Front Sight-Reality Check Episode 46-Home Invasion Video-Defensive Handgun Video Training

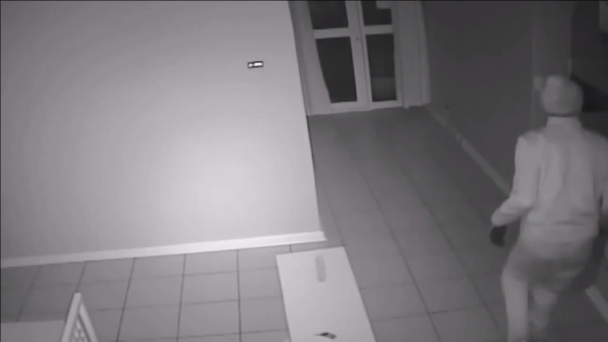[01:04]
At least one of them is armed with a knife. In an effort to pull off at least a burglary and perhaps even a home invasion, they are seen slinking around inside the house.